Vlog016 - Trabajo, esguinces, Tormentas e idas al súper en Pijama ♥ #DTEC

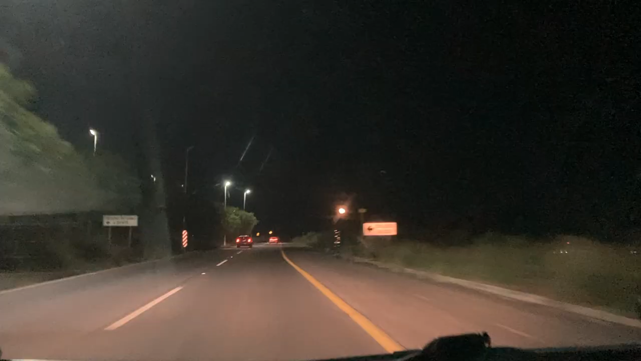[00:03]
la luna y que ella está Querétaro y todo, y pues no le había puesto a grabar.
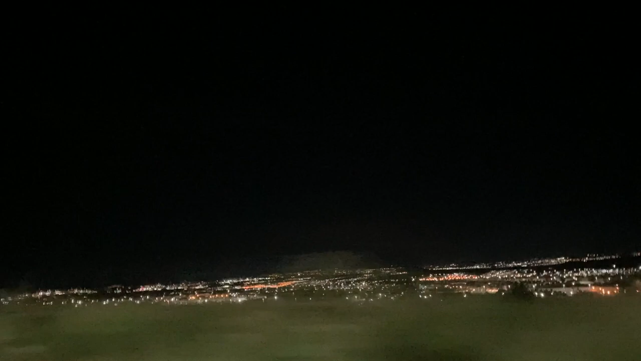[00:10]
Entonces, decía que vivimos en el cerro. Miren, todo eso allá es la ciudad y acá es la carretera para ir a la casa, y allá está la luna que se ve muy padre el día de hoy. Miren, amigos.
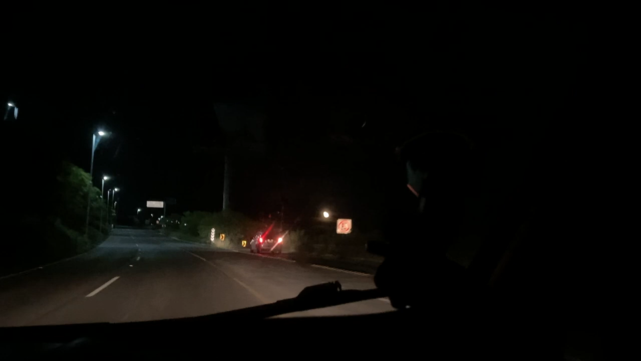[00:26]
Ay, es que no se ve obvio, se ve una bolita, pero la luna se ve increíble allá.
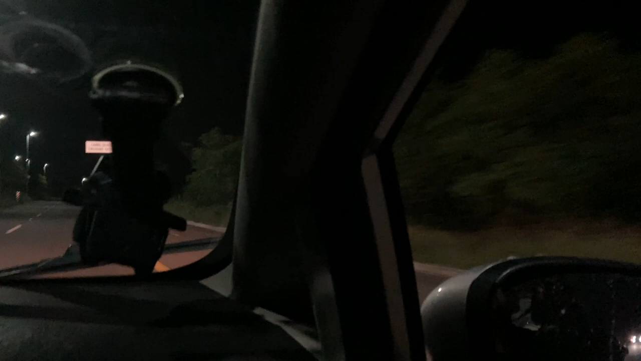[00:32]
La podemos apreciar porque vamos como a 30 kilómetros por hora. Aquí sale la llorona. Y que aquí sale la llorona. Porque es la carretera. Venimos a la tienda de cafés.
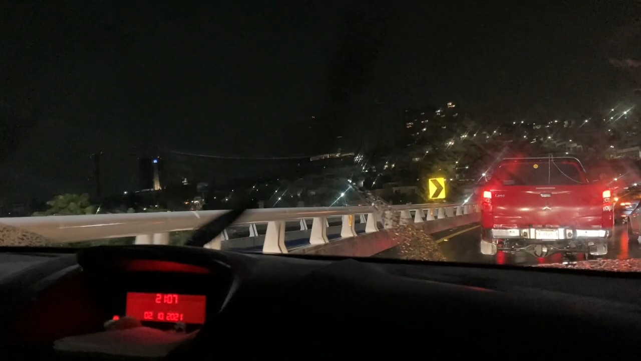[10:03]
Pero aquí sí está, miren. Y aquí normalmente, o sea, nunca nos había tocado tráfico, nunca.
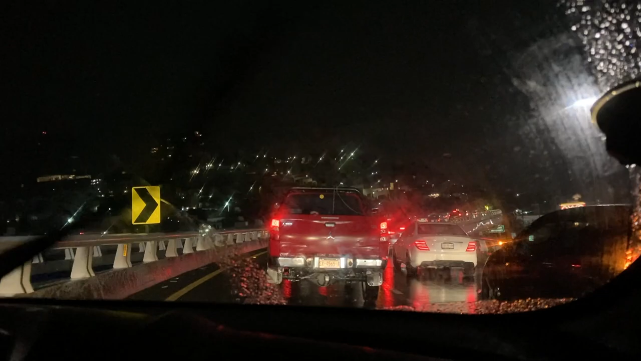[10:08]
Pero hasta allá se ve así la fila de coches.
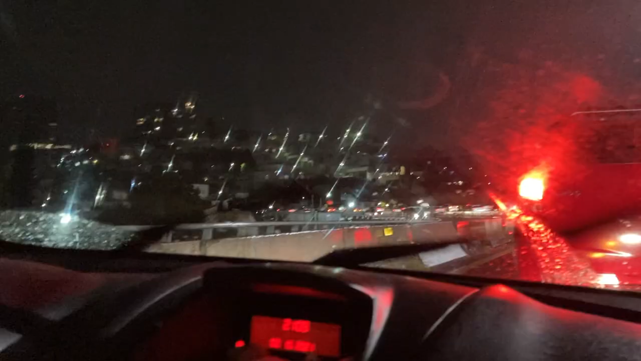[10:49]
No, vean la fila, es, o sea. ¿Dónde está mi dedo? Aquí, todo eso. Hasta allá. ¿Y quién sabe? Yo creo que, ¿estará así hasta Cibatá?